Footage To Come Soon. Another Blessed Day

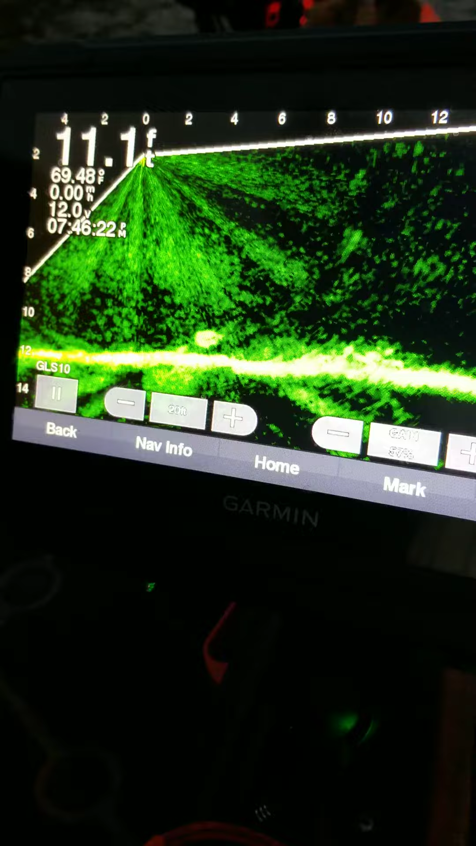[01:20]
On screen: depth 11.1 ft
See all that bright, bright, brightness down there? That's fish. All them fish in that tree. See that tree?
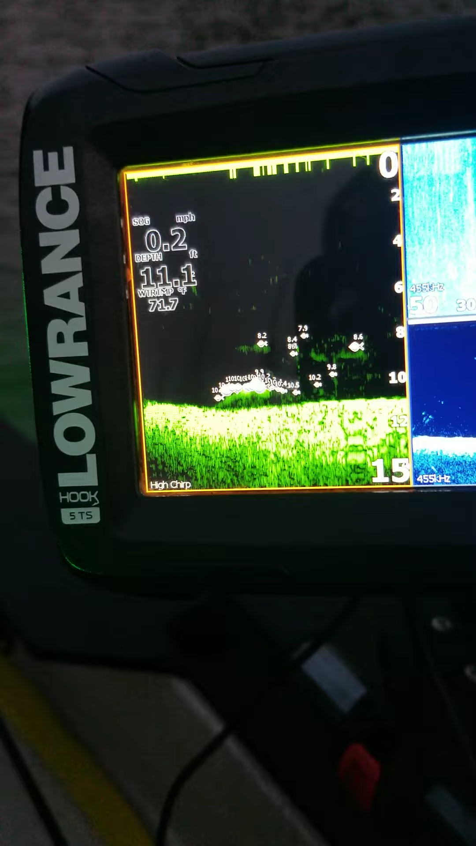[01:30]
On screen: depth 11.1 ft, water 71.7°F, speed 0.2 mph
Mind showing you where they at and the numbers and how deep they is. And that's that little ranch, baby. I can read it. As you can see. I dropped that buoy and we all ate.